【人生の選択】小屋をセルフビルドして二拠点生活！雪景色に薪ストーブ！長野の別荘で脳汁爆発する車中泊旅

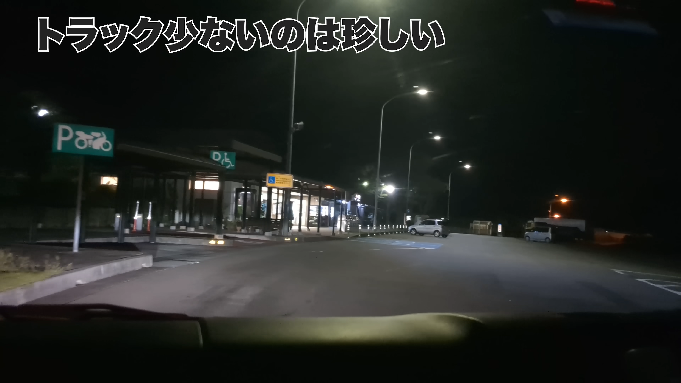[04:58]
釈迦堂。トラック少ないの珍しいね。 いいじゃん。 それゆるい。 あ、ゆるゆる。あ、